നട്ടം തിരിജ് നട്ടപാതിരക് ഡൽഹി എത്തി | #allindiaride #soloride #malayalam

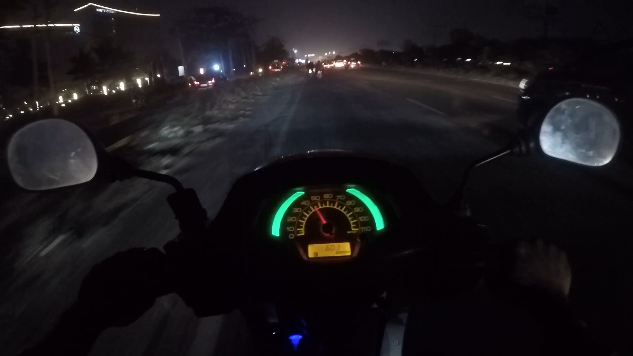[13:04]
സുഹൃത്തുക്കളെ നമ്മൾ ഗുഡ്ഗോണിൽ എത്തിയിട്ടുണ്ട് ലെഫ്റ്റ് സൈഡിൽ ഇവിടെ കാണുന്നതാണ് ഹയാത്ത് റെസിഡൻസി വൺ ഡേ ഉള്ള റൈഡോ